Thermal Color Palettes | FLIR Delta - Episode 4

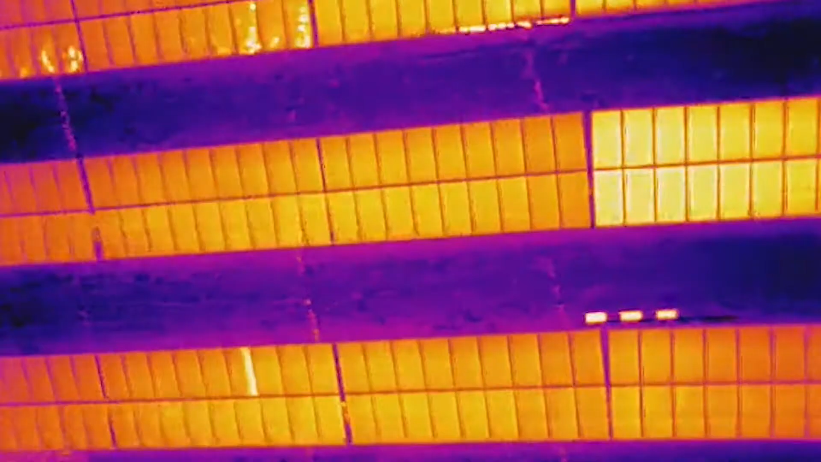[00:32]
Since we can't see it, thermal cameras need to apply what's called false color in order to make pictures of the energy that we can understand.
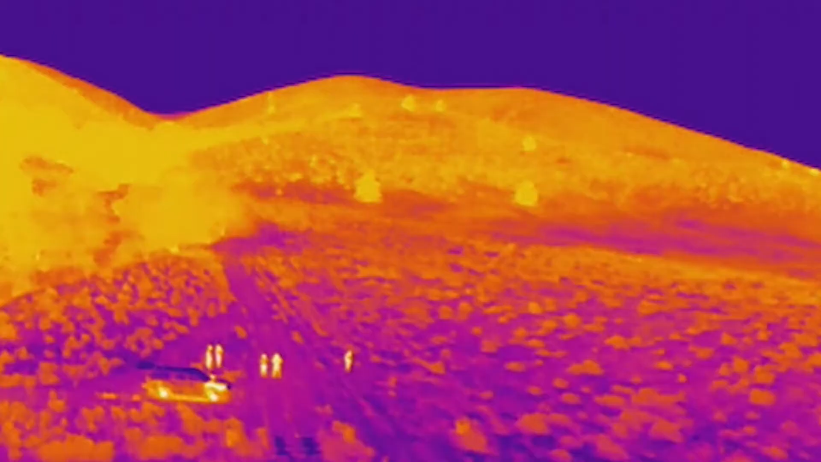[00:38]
Different colors or shades of gray are assigned to different intensities of infrared radiation and those,
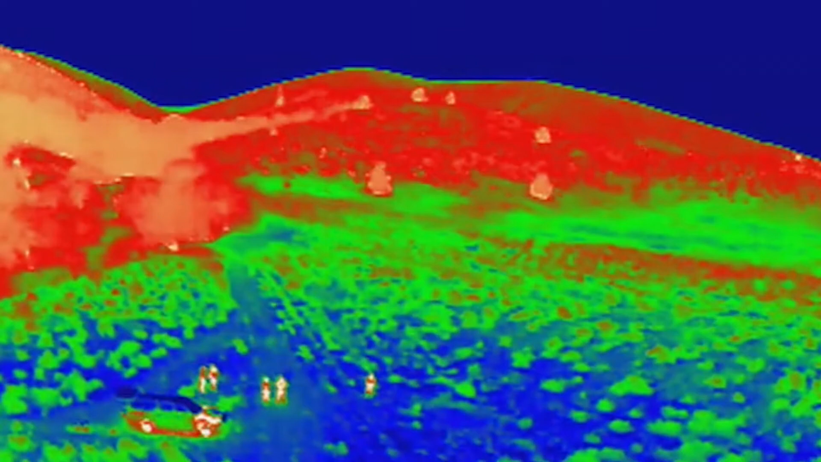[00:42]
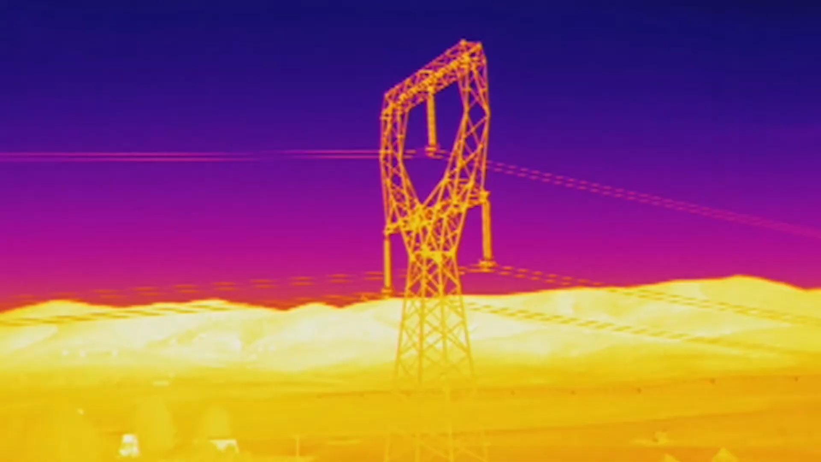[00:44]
in turn, make the videos and images we work with. But not all color palettes are well suited for every situation. In fact, some color palettes can even make your job harder or even hide what you're looking for. So let's take a look.
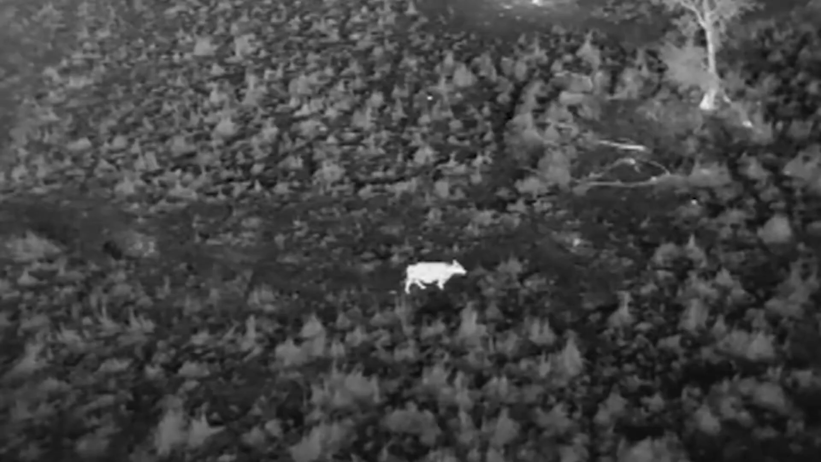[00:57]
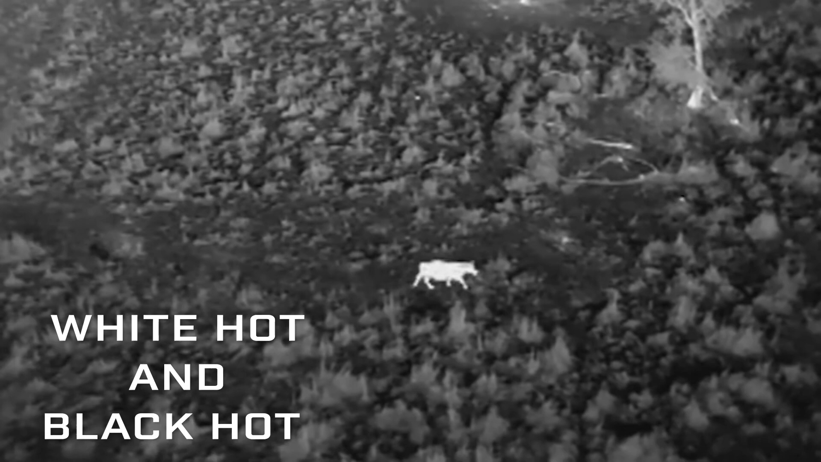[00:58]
The most basic color palettes are white hot and black hot.
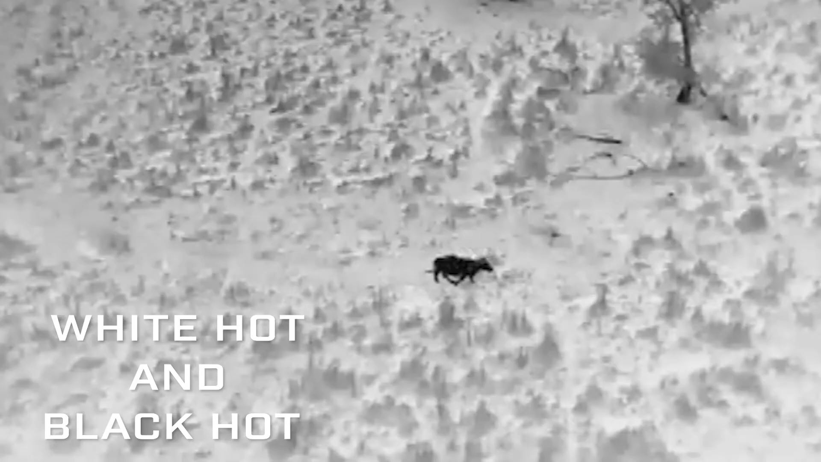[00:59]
As the name implies, in white hot, the object in the scene giving off or reflecting the most infrared radiation will be white,
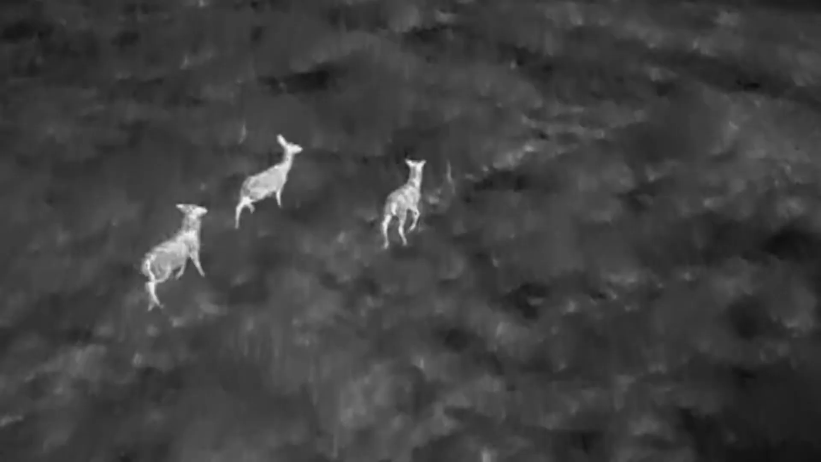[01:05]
the object giving off the least infrared will be black, and everything in between will be a shade of gray.
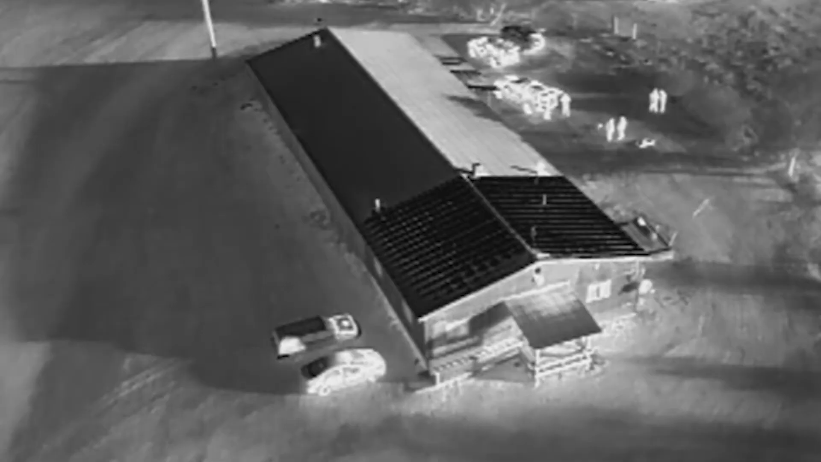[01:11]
The opposite is true for black hot.
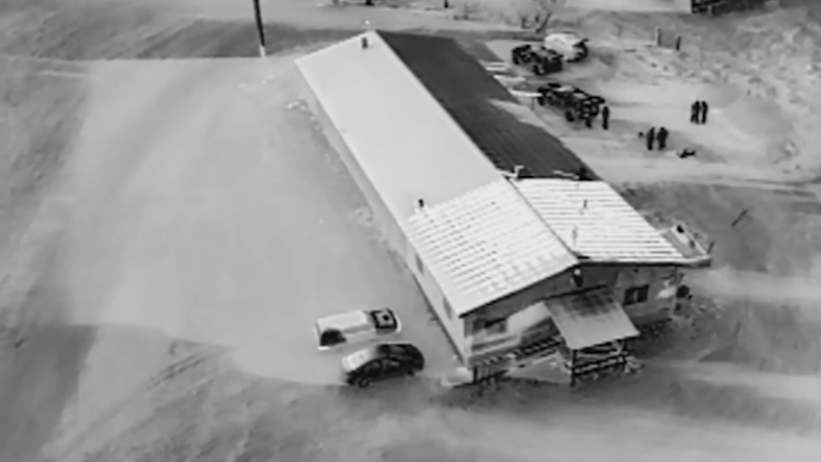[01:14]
Lots of operators think that white hot and black hot are simply negative images of each other, but they're not. There's enough of a difference that often one palette can reveal things you'd miss with the other.
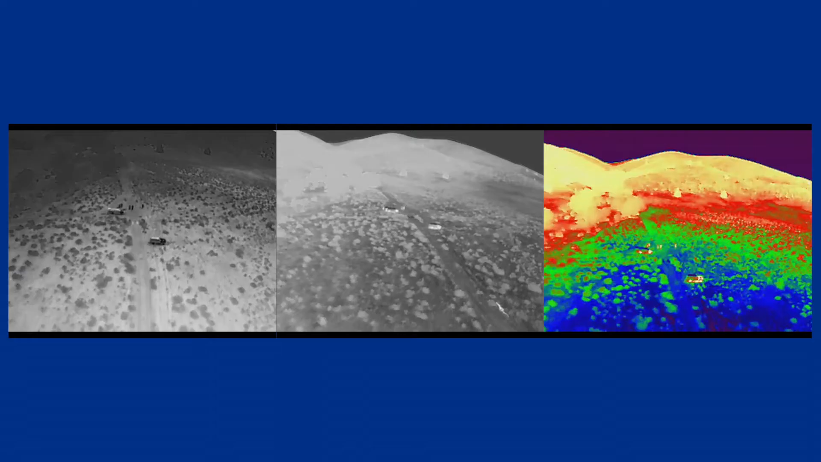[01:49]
What you didn't see is that we shot the same comparisons
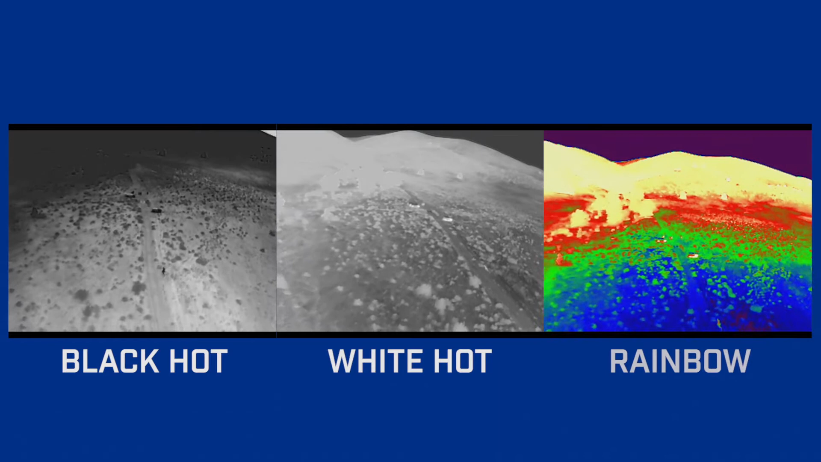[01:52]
in black hot and other color palettes and that black hot outperformed the others by far.
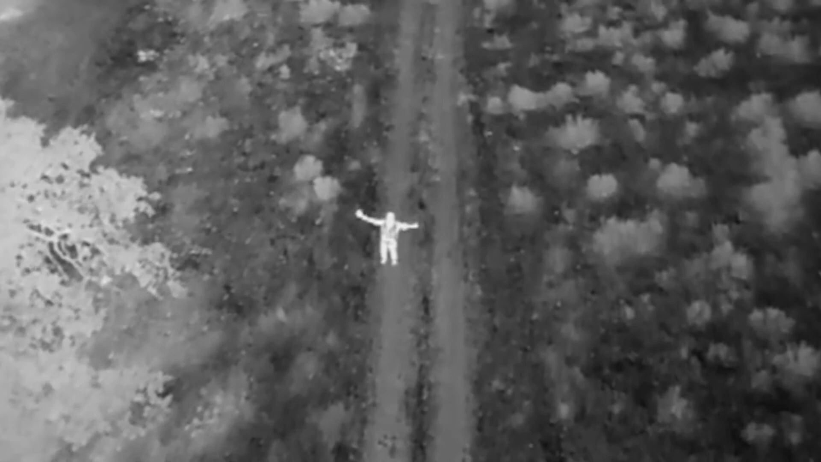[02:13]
They have been proven effective for decades in airborne search and rescue and other public safety applications.
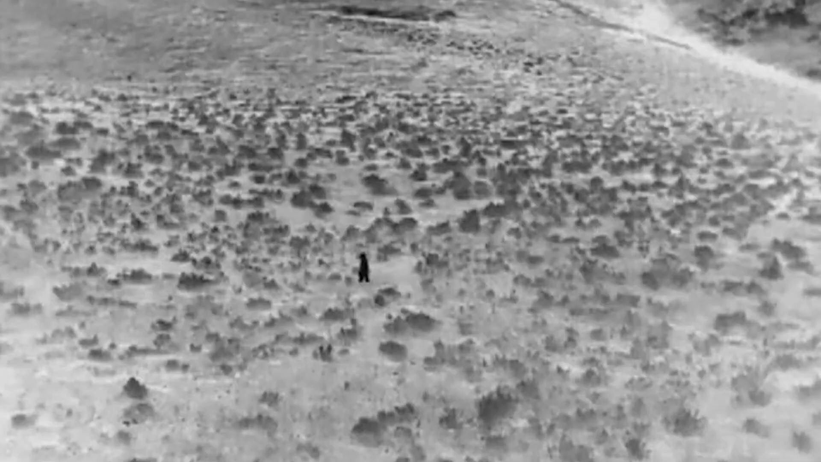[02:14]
How about the palettes with actual color in them, like Fusion, Arctic, Lava, and Ironbow? They're cool looking, but what are they for?
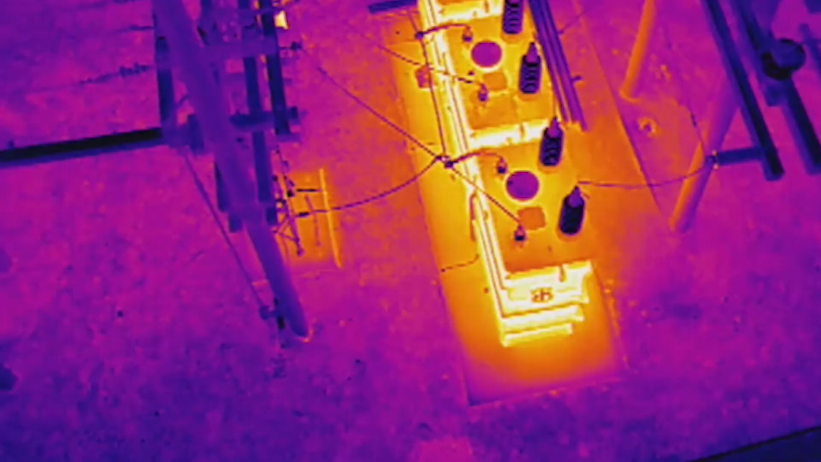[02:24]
Fusion and Ironbow are good all-around color palettes, especially when looking at roofs, solar panels, and outdoor electrical equipment.
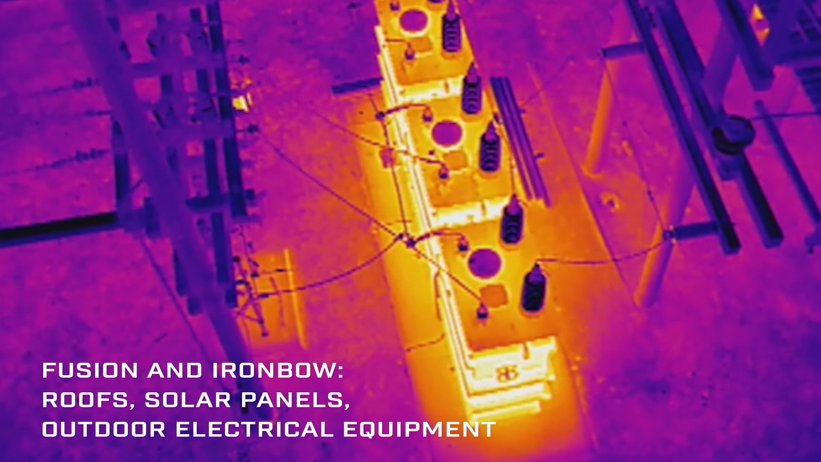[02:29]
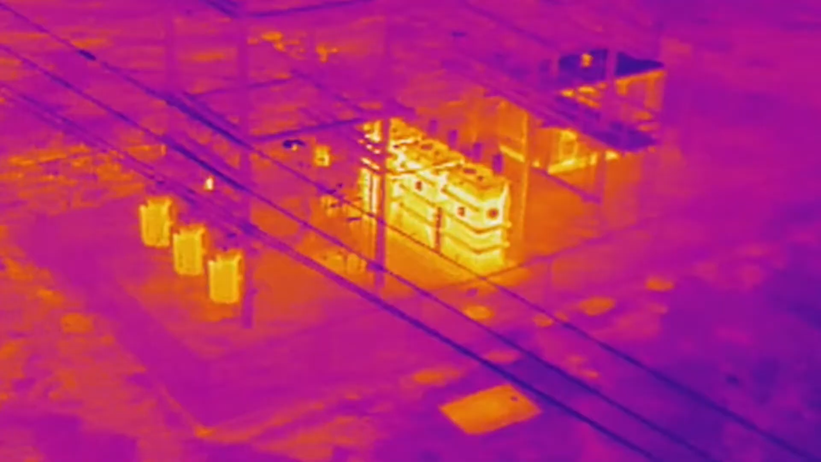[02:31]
Lava and Arctic are designed to enhance contrast by placing contrasting colors next to each other.
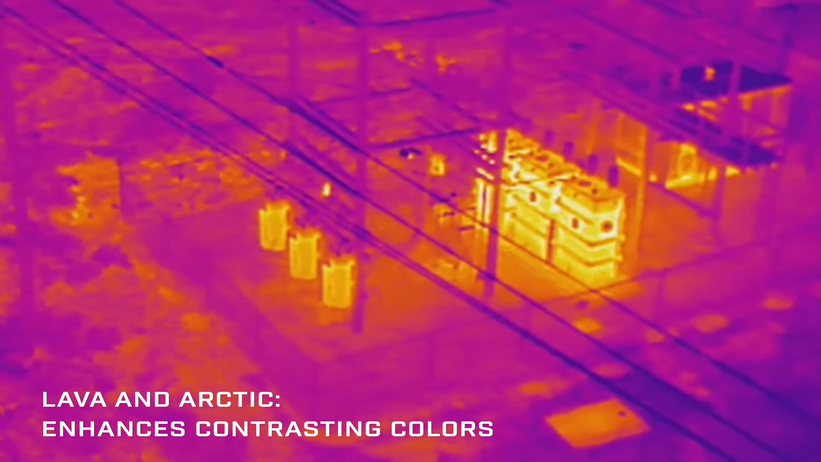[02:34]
From a drone operator's perspective,
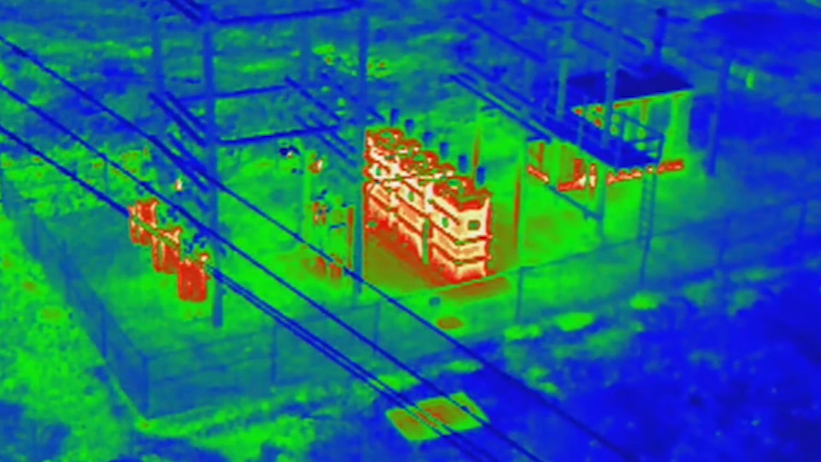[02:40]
these high contrast color palettes will give the best results when the object of interest fills enough of the screen to let you take advantage of that color separation,
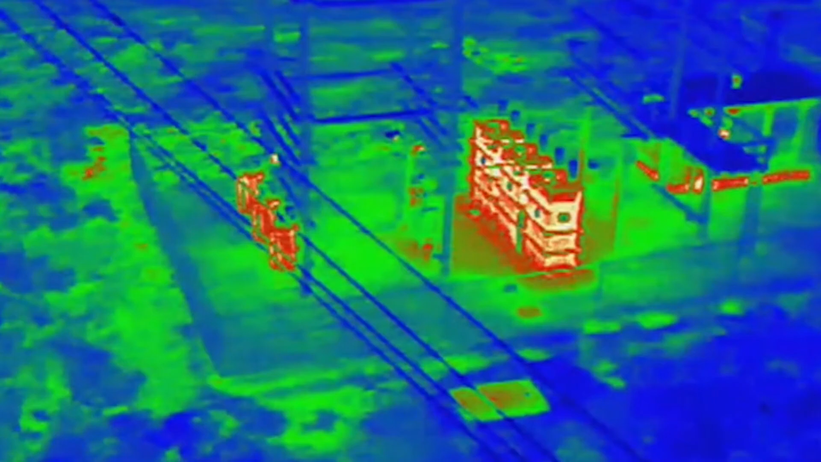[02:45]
but be careful using them in search or public safety missions.